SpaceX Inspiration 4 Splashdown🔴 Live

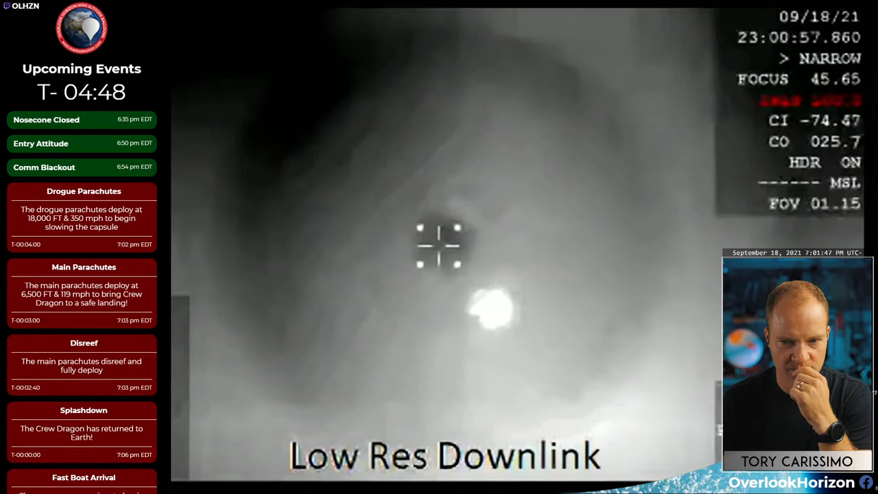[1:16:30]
And those comms confirm that we have regained comms with Dragon, and they're getting ready for drogue deploy here shortly. Yeah, I love these tracking shots. Again, that is Dragon in the center of your screen.